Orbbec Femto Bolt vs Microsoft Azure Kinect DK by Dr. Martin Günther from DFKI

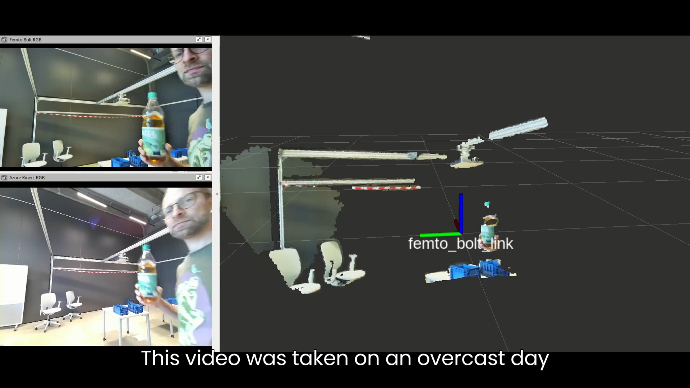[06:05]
This video was taken on an overcast day, but still in the femto-bolt camera image,
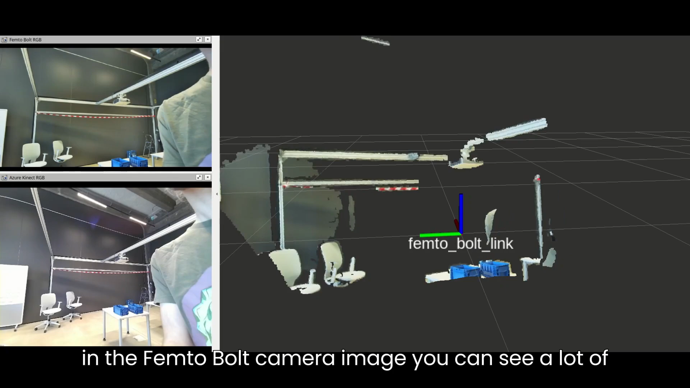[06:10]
you can see a lot of detail,
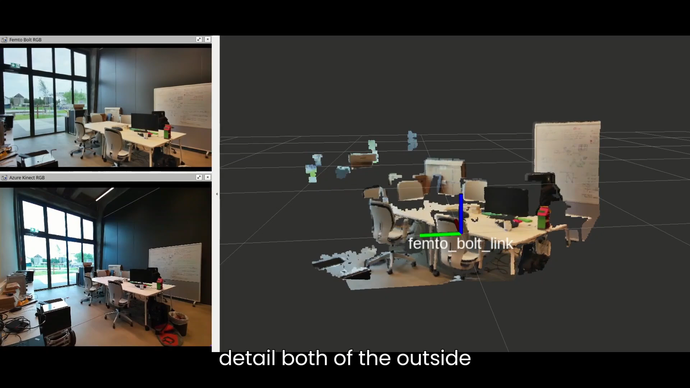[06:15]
both of the outside and also of the inside.
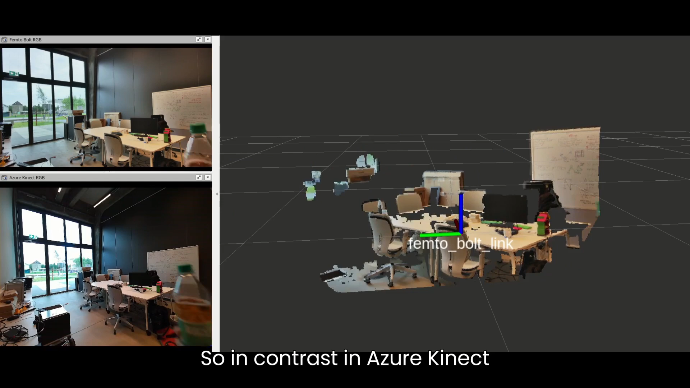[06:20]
So, in contrast, in the azure connect image, the outside area is overexposed,
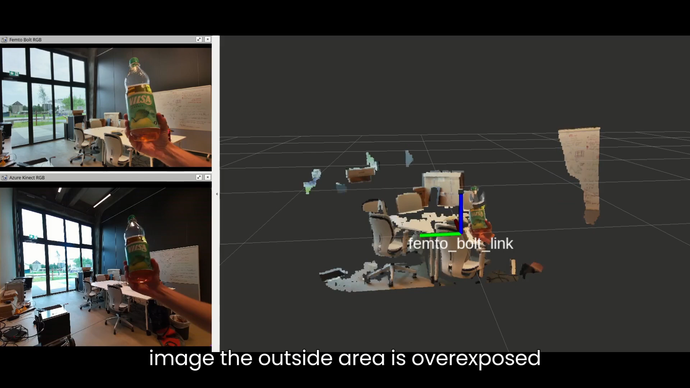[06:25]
while a lot of the inside objects such as the label of the bottle are underexposed.